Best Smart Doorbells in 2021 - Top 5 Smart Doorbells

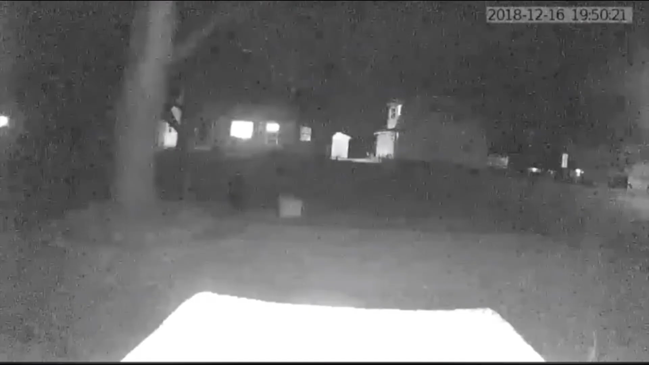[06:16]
Night vision settings allow you to adjust the sensitivity so you can obtain the perfect picture, day or night.